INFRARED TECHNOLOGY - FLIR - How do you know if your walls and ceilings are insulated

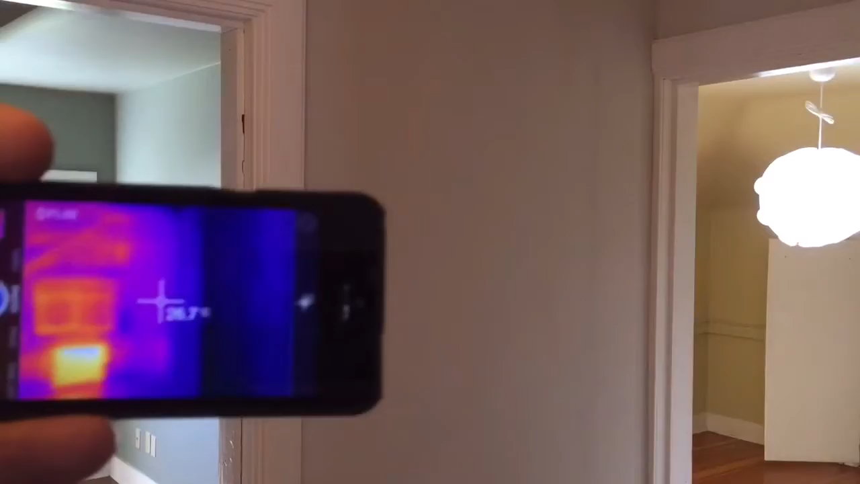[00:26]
So it's so important when doing an inspection to have at least a FLIR-1 infrared camera to show you differences in temperature.
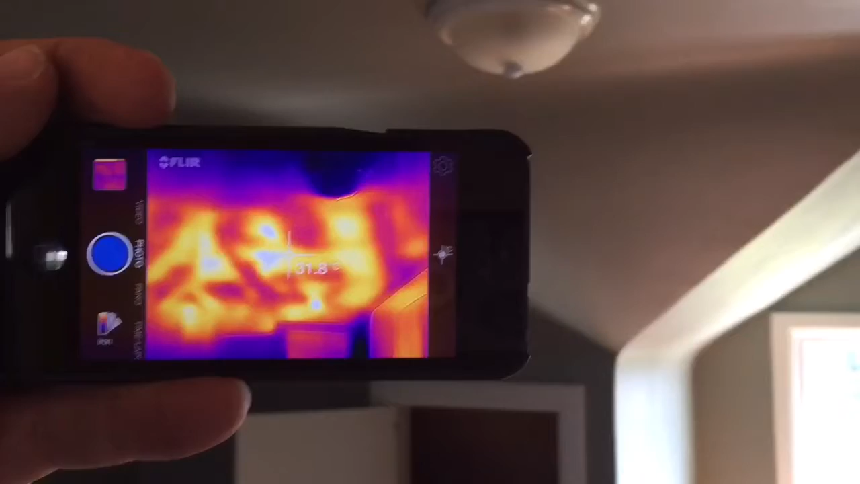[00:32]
The ceiling, vaulted ceiling, actually has insulation in very patchy areas. The orange light is actually where the heat is getting through into the home. It's obviously summer and 26 degrees outside.
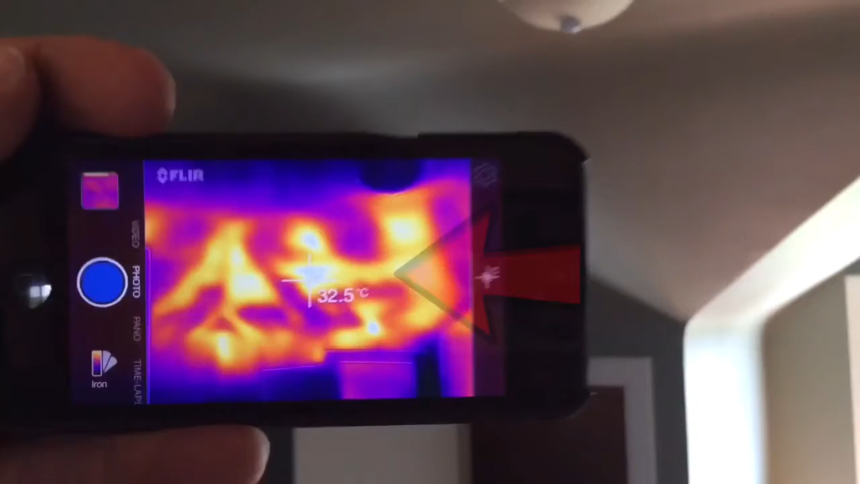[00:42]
On screen: spot 32.5°C
If you look closely, that roof is actually 32 degrees Celsius in those areas. Insulation helps actually protect our home with thermal protection, keeping the heat out.
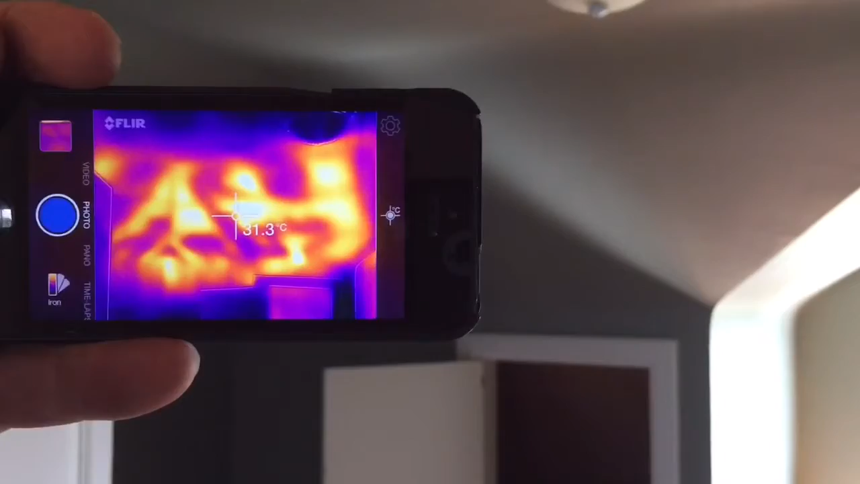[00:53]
On screen: spot 31.3°C
Also, it keeps the heat in. during winter months. So it's so important to have that so it's not costing you
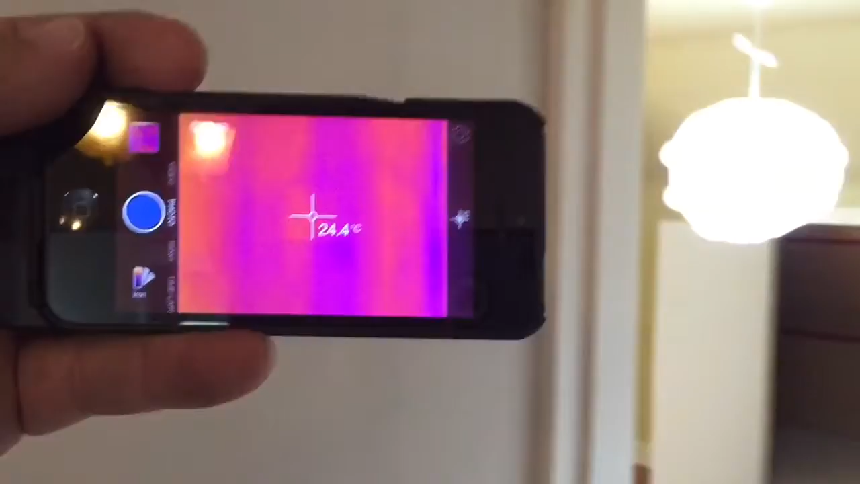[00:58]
a lot of money per month to heat your home in the winter and trying to keep it cool in the summer.
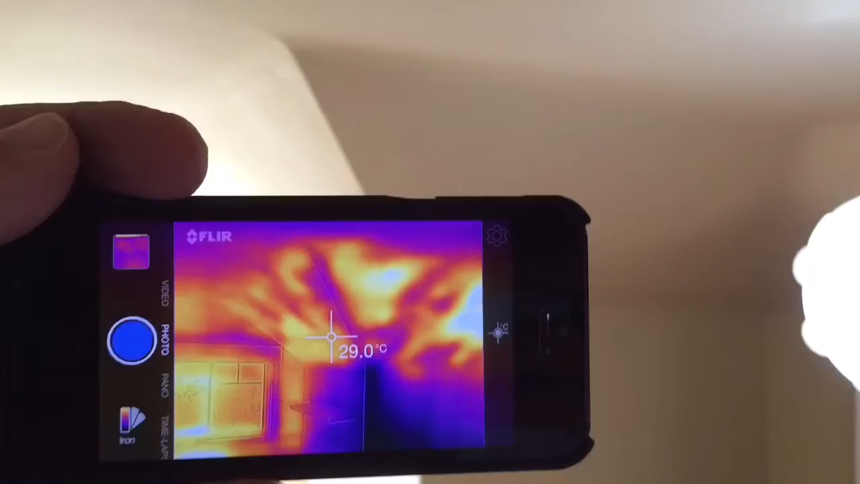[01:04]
On screen: spot 29.0°C
Again, you can see this room, that vaulted ceiling has also very patchy insulation.
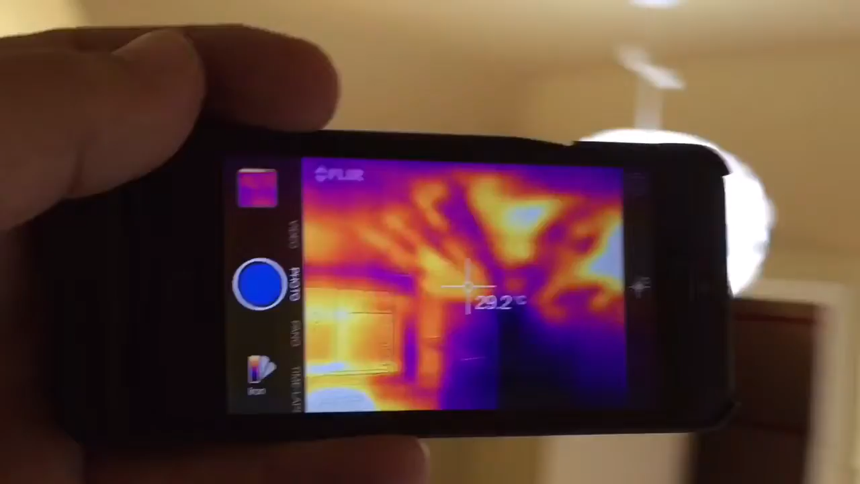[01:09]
As we move through the house, I came up the stairs and I noticed right away this piece of vaulted ceiling.
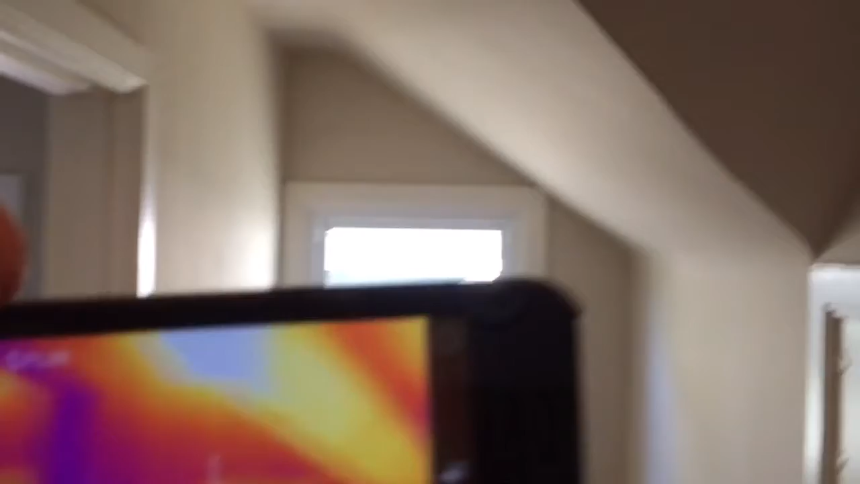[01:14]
You can see it's very, very bright. It's 31 degrees Celsius and that's going to heat this home up considerably.
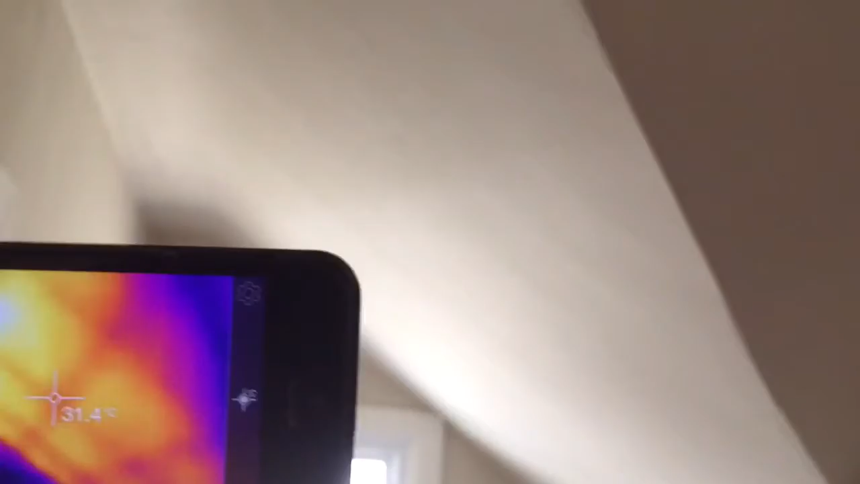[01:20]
This bathroom as well. If you look closely, 28, 29. Now there's not as much sunlight shining on this portion of the home because it's not directly in the sunlight from the east.
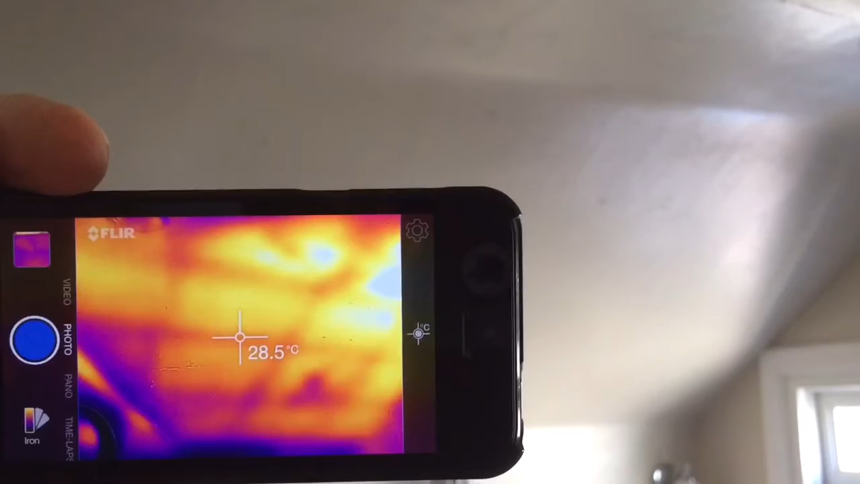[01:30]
On screen: spot 28.5°C
But you can see that that's going to heat up. One more reason why you want to inspect it with an infrared camera.
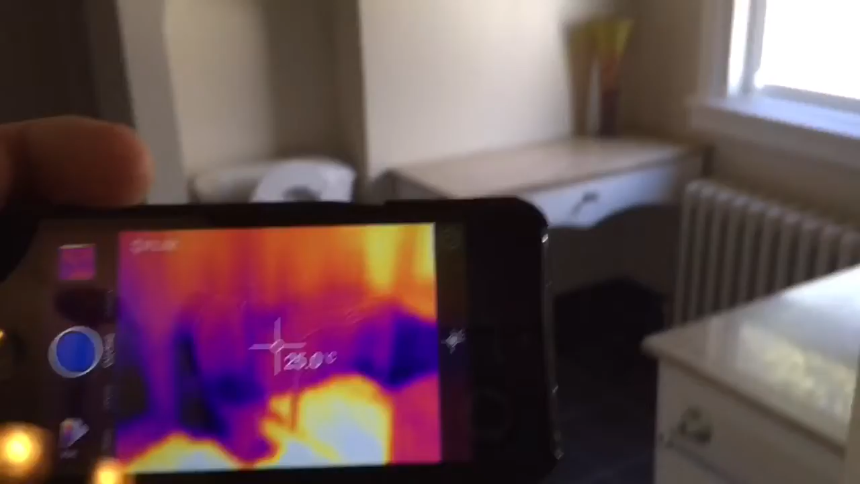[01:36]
When there's in-floor heating, they can actually tell you whether it's working properly.